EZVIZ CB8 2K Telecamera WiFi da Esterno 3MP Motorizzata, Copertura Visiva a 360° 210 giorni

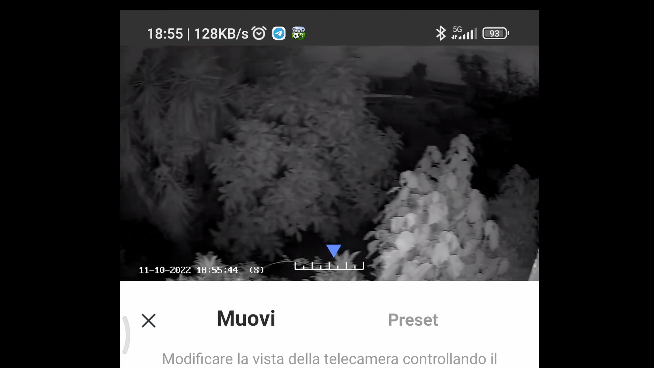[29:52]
accendere i fari cioè i led che ciano i fari i farettini che cia vediamo come possiamo accenderli andiamo da questa parte ok